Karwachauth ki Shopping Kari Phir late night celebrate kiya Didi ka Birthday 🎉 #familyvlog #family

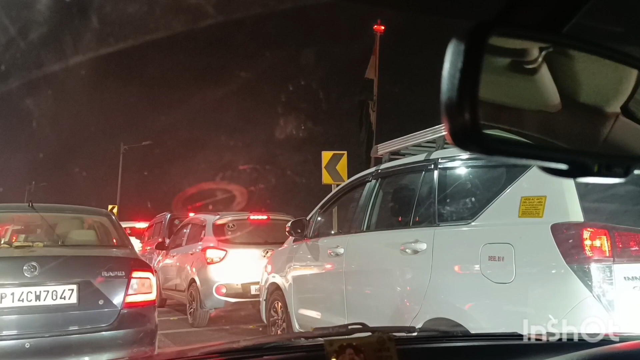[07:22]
कल निकले थे कल भी जाम में फंस गए, आज निकले आज तो ट्रैफिक हिल ही नहीं रहा है, ऐसे जाम में फंस गए ना हम बुरी तरीके से, फ्लाईओवर पे, वो भी फ्लाईओवर पे जाम लगा पड़ा है,
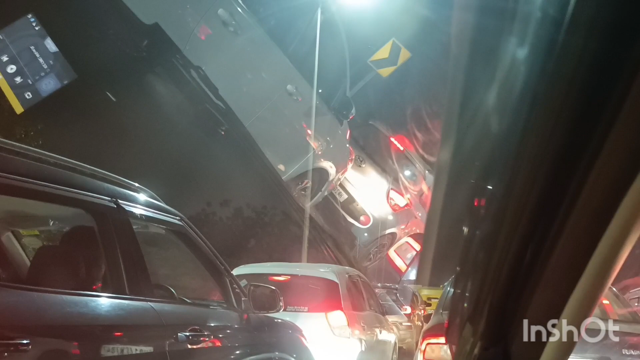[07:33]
जबरदस्त जाम है, पता नहीं कब पहुंचेंगे कब क्या होगा, अभी तुम कुछ नहीं समझ आ रहा 40 मिनट्स तो हो गए हमें, 40 मिनट्स इस जाम में बस खड़े।